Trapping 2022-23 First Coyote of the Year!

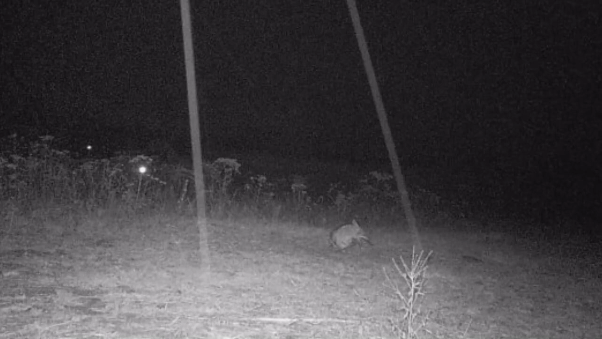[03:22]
I was a little bummed out but like this morning I got a pet photo I'll throw it
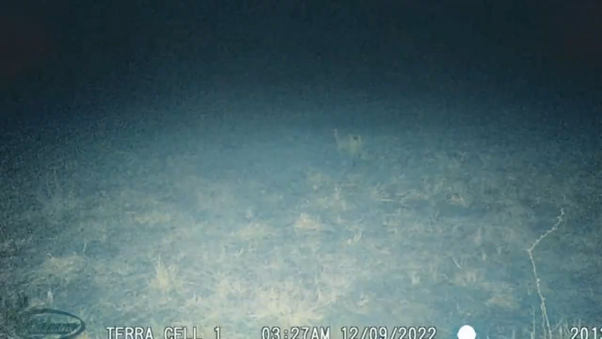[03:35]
up there for you now I don't know what that is I kind of thought it was a bobcat again it may be I don't know leave your comments down below and you can tell me what you think
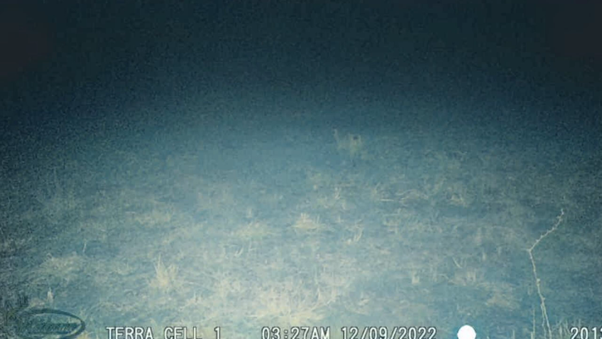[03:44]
it kind of looks like he's walking away from the camera with his butt to you in my opinion I don't know but I